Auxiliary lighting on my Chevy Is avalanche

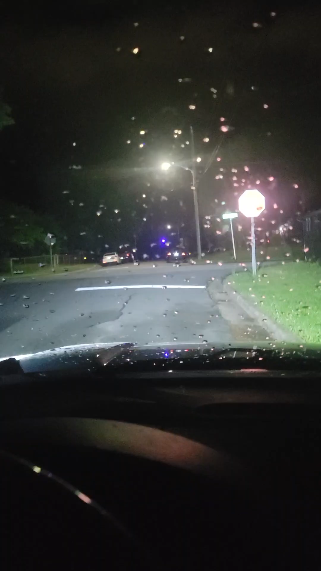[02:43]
And that is the view from the driver's side. So, these are lights off. Lights on. Pretty good. So, then I'm going to do the view where my vehicle is running.
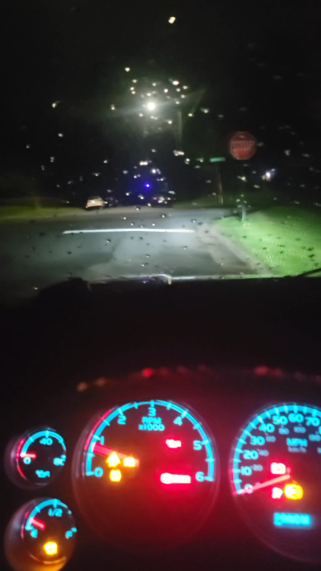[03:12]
So, that's everything off. Auxiliary. High beam. High beam.